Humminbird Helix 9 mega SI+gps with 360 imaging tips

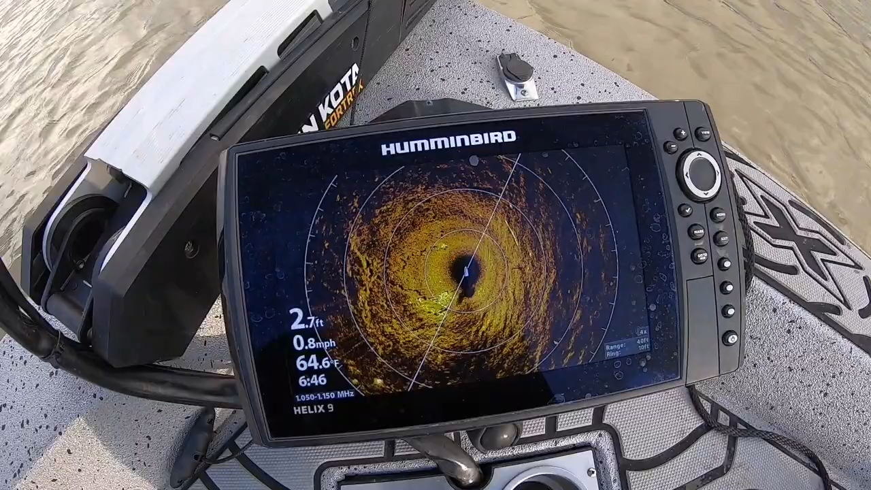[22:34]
On screen: depth 2.7 ft, water 64.6°F, speed 0.8 mph
now i can see all 360 degrees around me and be able to find things and see things um that you wouldn't be able to see till after the fact and then you would have to sure enough you'd have to go and put your marker in and go back to the marker everybody knows how it is when you when you're using transducers that are on the back of the boat i mean it's it's it's it's just how it works it's not instant it's not right now it's right
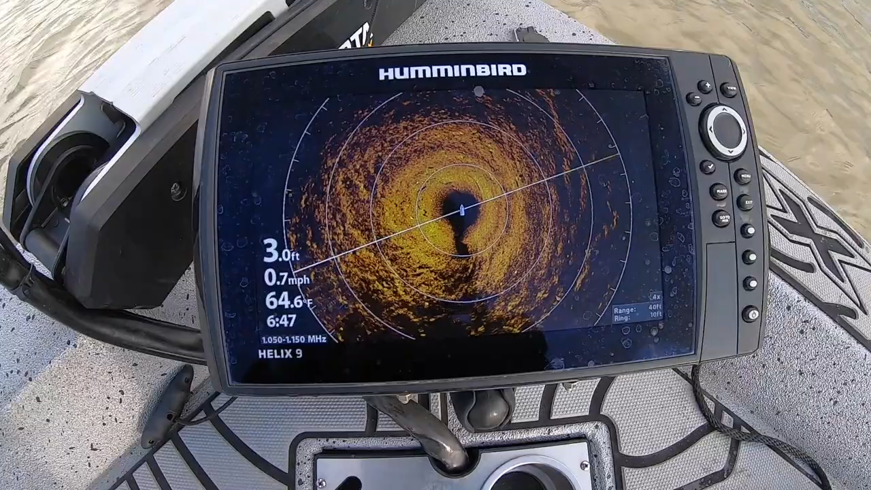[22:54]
On screen: depth 3.0 ft, water 64.6°F, speed 0.7 mph
now but it's it's on the back of the boat so you've done past it now another thing right here i want to show you um
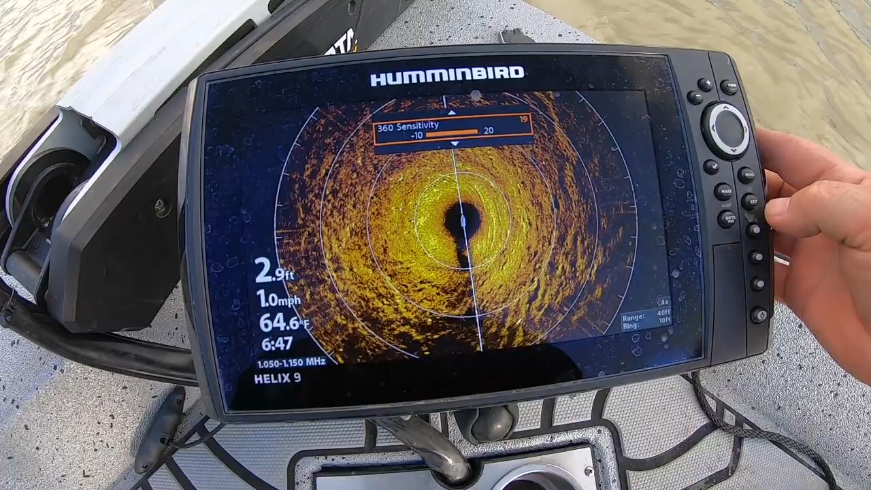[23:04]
On screen: depth 2.9 ft, water 64.6°F, speed 1.0 mph
well they got these spots every now and then right there like
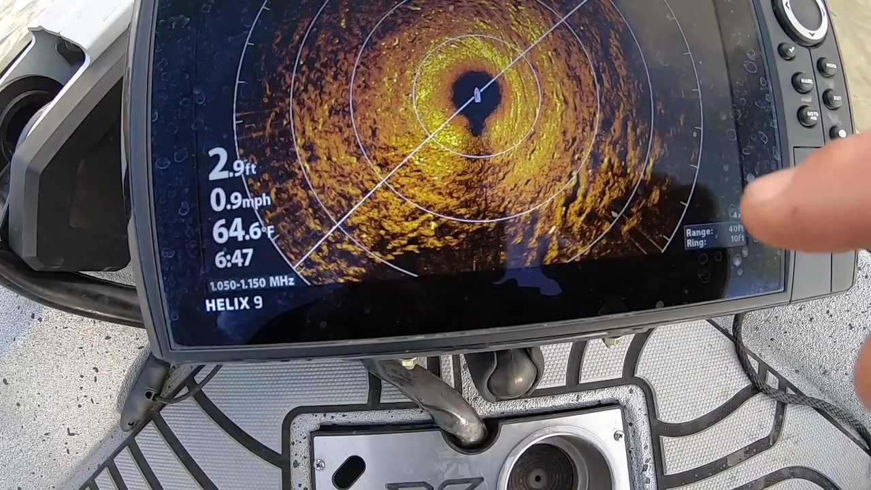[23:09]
On screen: depth 2.9 ft, water 64.6°F, speed 0.9 mph
i don't know if you can see that white spot right there that's fish so what happens
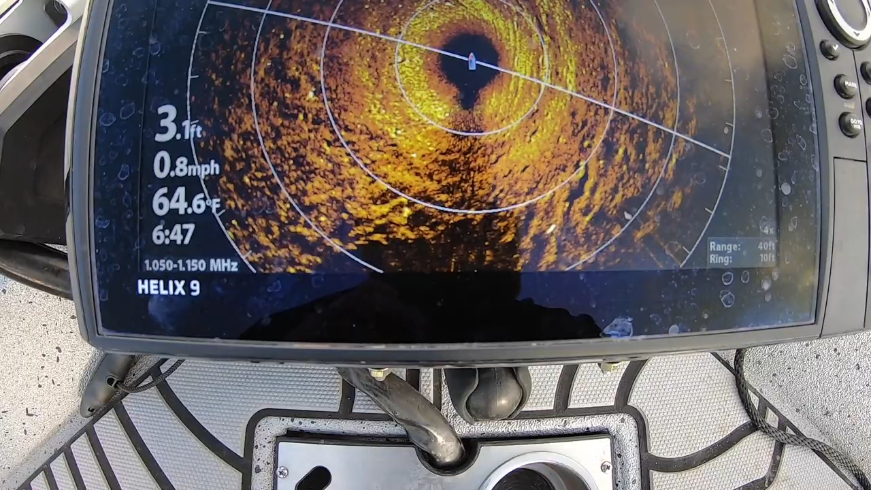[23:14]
On screen: depth 3.1 ft, water 64.6°F, speed 0.8 mph
after the the thing the thing makes a scan and it it passes and it might not be in the same spot or you know it may have been moved or but when you are
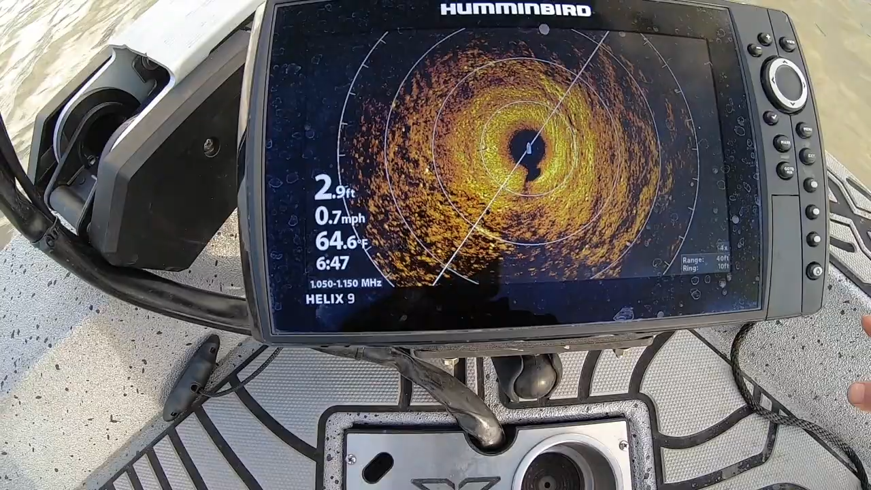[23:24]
On screen: depth 2.9 ft, water 64.6°F, speed 0.7 mph
trolling around graphing around and the 360 and we're going to come back to this tree up here while i'm talking when you are trolling around and
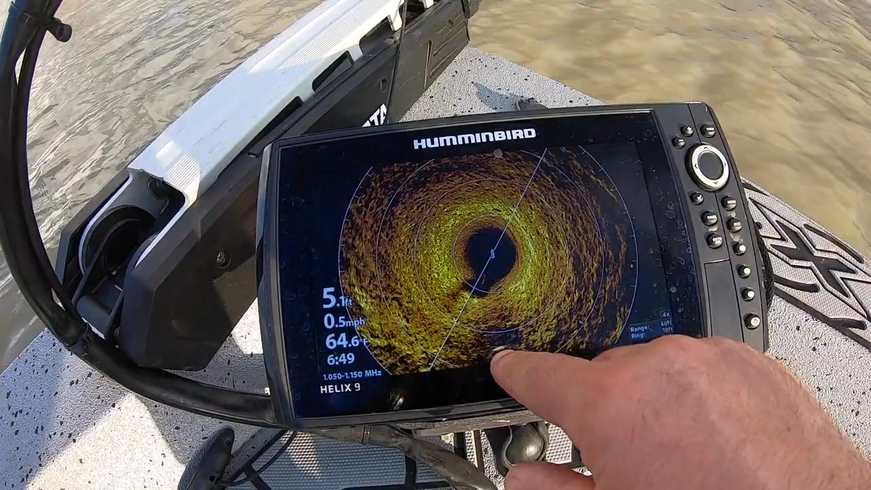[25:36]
On screen: depth 5.1 ft, water 64.6°F, speed 0.5 mph
right here all right this is the shadow of the boat you can see all these holes that's
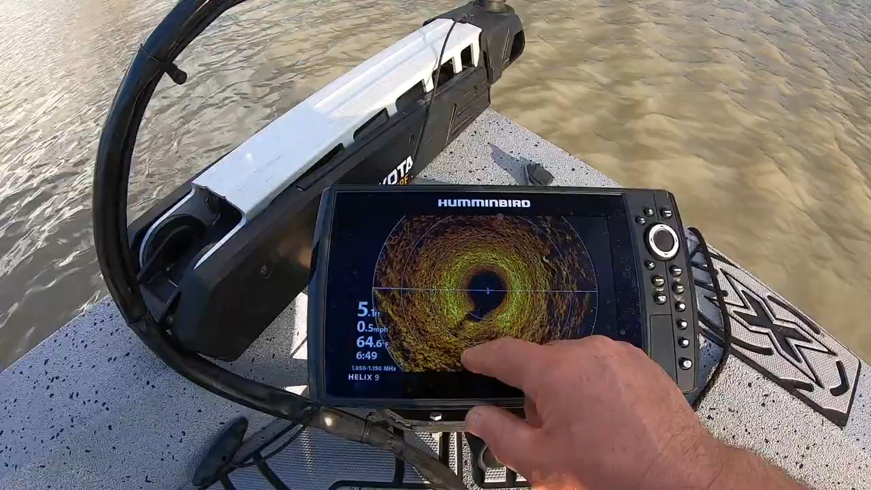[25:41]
actually brem beds right here on this on this
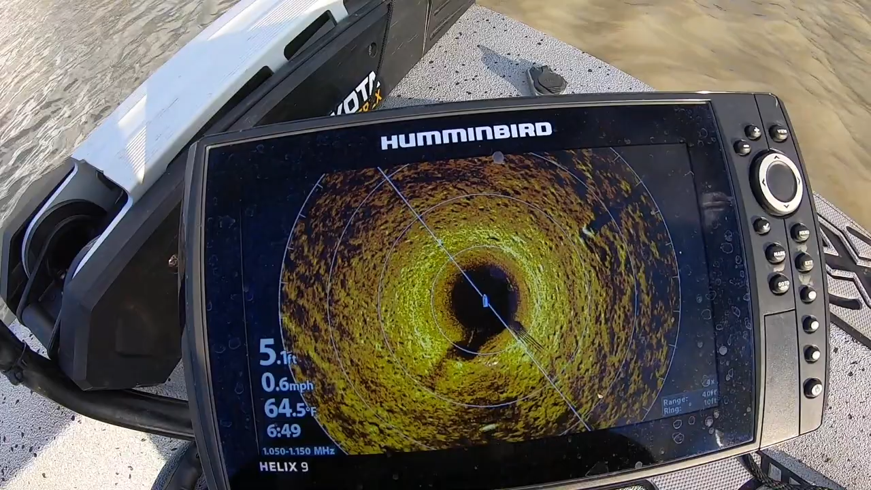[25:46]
On screen: depth 5.1 ft, water 64.5°F, speed 0.6 mph
on this ledge right here see we have 5.2 foot of water i'm
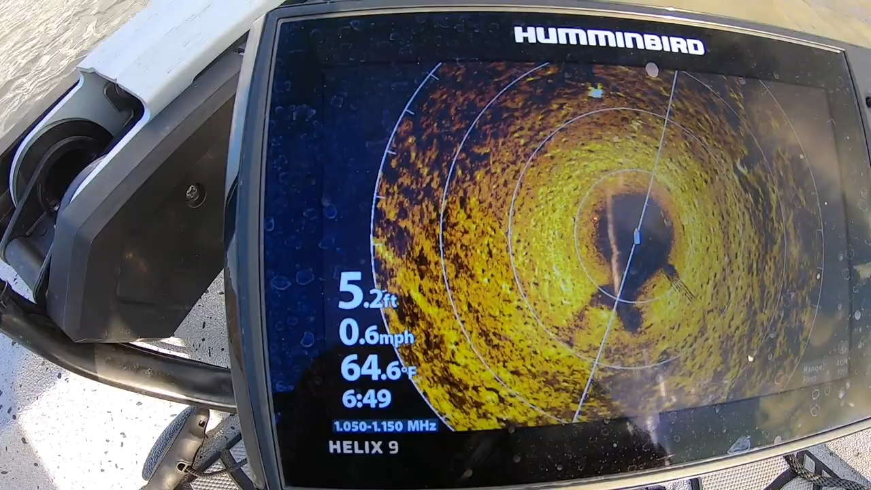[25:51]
On screen: depth 5.2 ft, water 64.6°F, speed 0.6 mph
gonna let the wind carry us and i'm gonna show you the water depth is gonna start
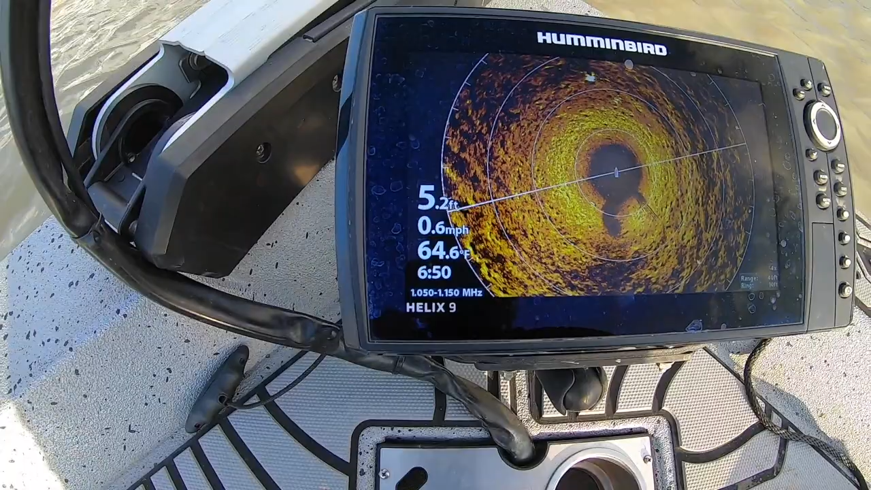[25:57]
On screen: depth 5.2 ft, water 64.6°F, speed 0.6 mph
changing we're right on the ledge and you can see those little small dots
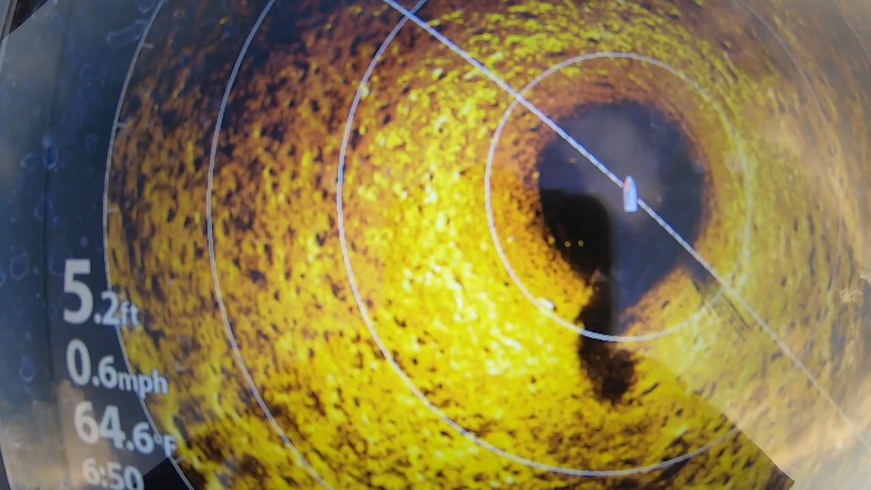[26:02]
On screen: depth 5.2 ft, water 64.6°F, speed 0.6 mph
right there off the bottom in between the black in between
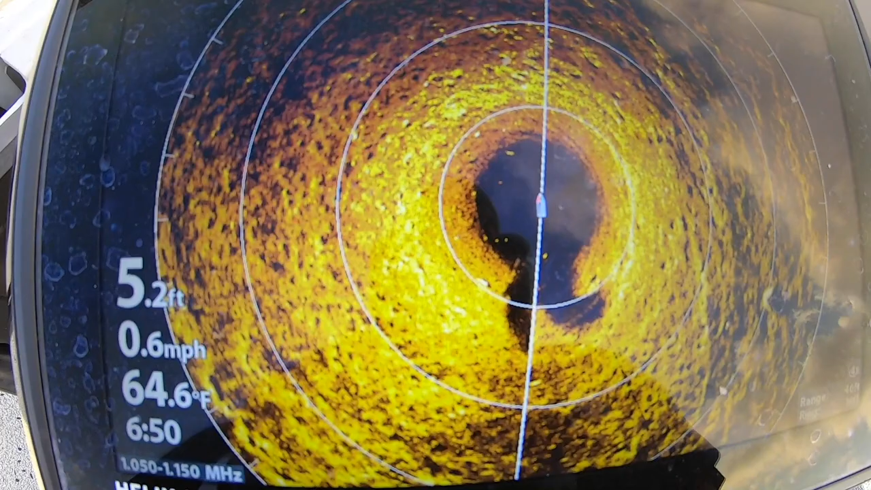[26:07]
On screen: depth 5.2 ft, water 64.6°F, speed 0.6 mph
the boat and the black spot is the actual space between the water there's fish all around in there you can see them
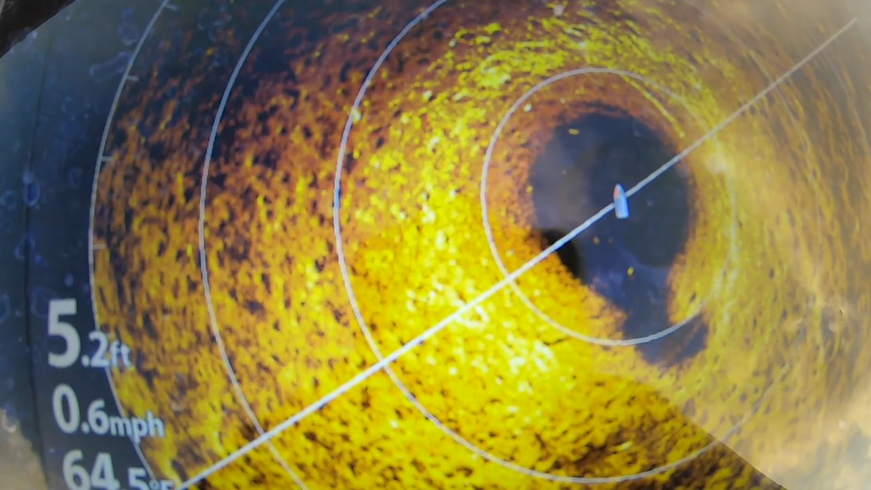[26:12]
On screen: depth 5.2 ft, speed 0.6 mph
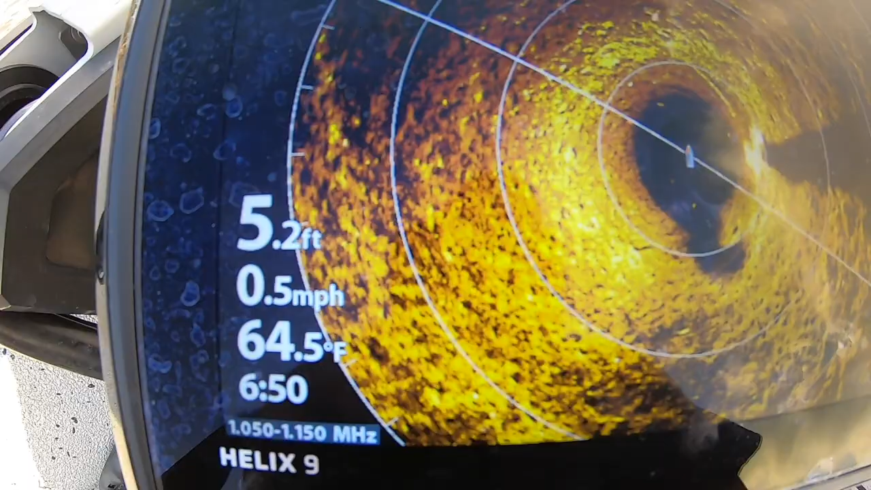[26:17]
On screen: depth 5.2 ft, water 64.5°F, speed 0.5 mph
so i know right now that there's fish around this tree
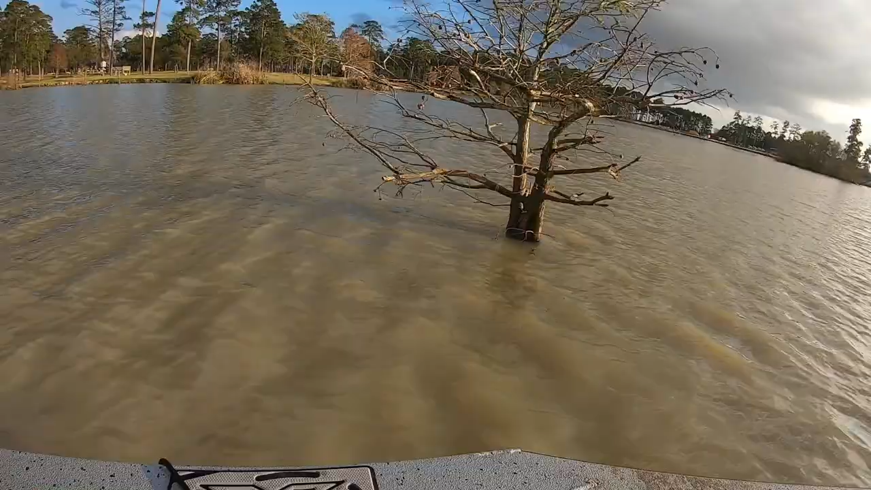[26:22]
this tree right here see that tree on the screen that's that tree right there
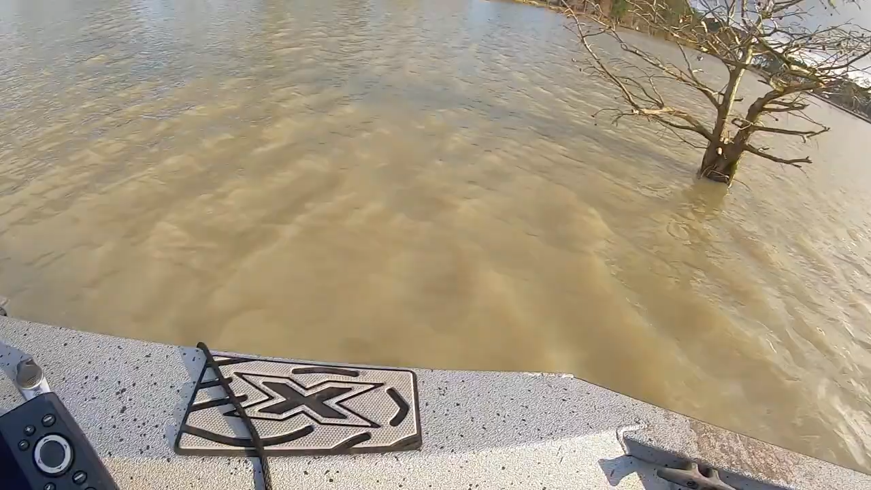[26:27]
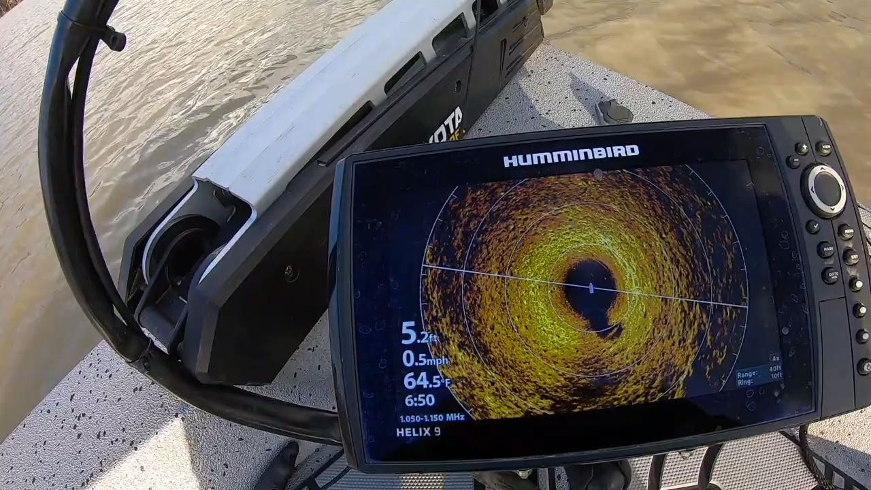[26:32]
On screen: depth 5.2 ft, water 64.5°F, speed 0.5 mph
and you can tell by the and i can i can slow this color down
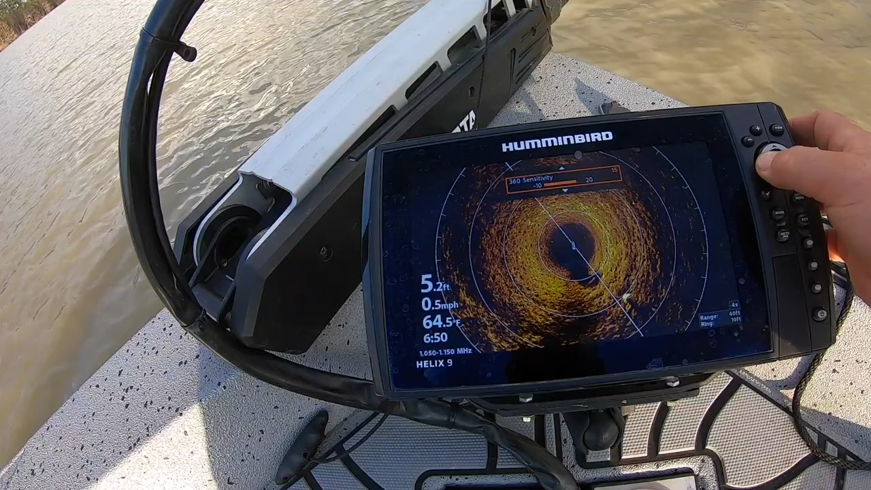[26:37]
On screen: depth 5.2 ft, water 64.5°F, speed 0.5 mph
and not be so bright you can see them you can see where there's